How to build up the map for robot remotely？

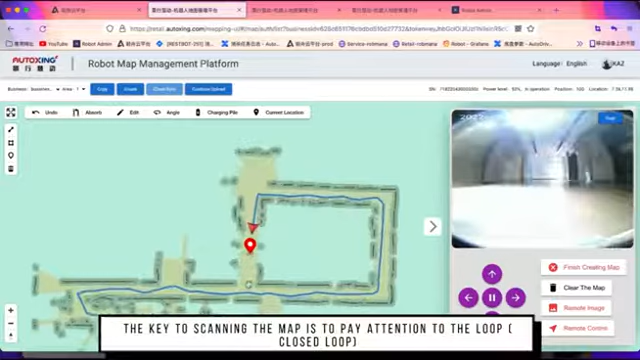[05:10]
After the robot's trajectory comes into a closed loop, the map will be automatically calibrated to correct the errors.